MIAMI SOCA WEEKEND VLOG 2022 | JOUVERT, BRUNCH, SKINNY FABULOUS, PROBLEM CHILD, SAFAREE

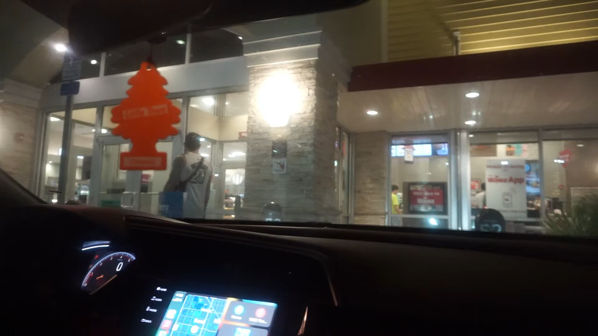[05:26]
Let me look at you. Oh, look. He come. Why he open the door?